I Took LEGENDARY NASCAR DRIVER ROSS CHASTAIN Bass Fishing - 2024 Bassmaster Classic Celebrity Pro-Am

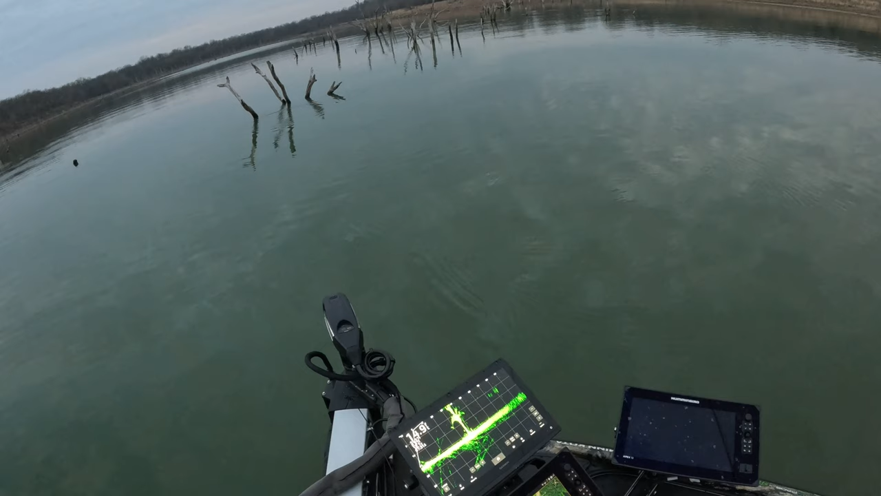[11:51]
Keep letting it sink. Yeah, he's on it. Reel it up a little bit. They're coming to it. Oh, eat it, eat it. Did he eat it? Is that the hook? Yep. Reel him. I gotta get the net.